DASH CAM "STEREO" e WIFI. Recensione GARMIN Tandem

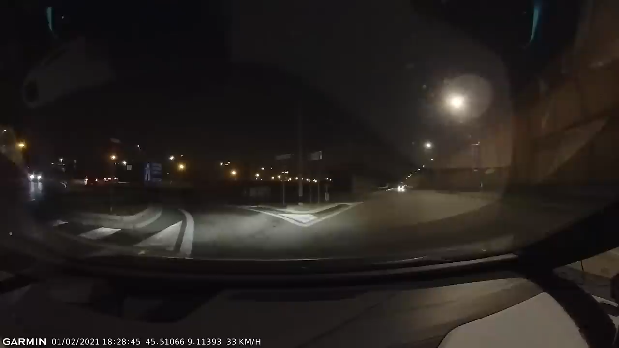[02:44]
un po' situazione di buio estremo qua sono gli abbaglianti li tolgo provo a fare questa rotatoria che comunque è abbastanza buia a parte le luci degli altri veicoli e vediamo come si comporta e questo è un violone
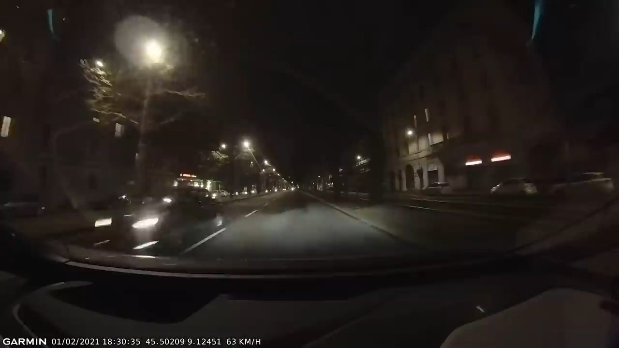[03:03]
urbano anche qua poco illuminato meglio illuminato da parte e non illuminato dall'altra camera interna provo a accendere la luce vedete meglio provo a spegnerla e
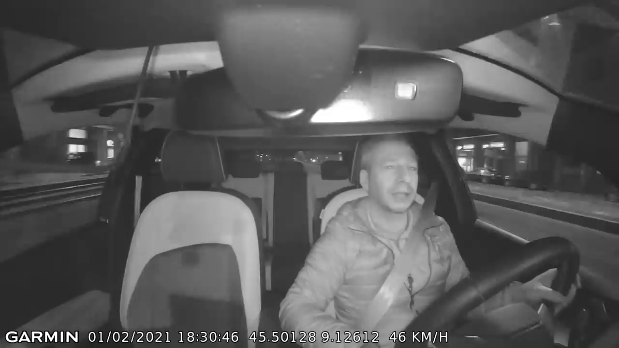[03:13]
rosso mi fermo e vediamo quanto è grandangolare qua in piazza gaolenti con il grattacielo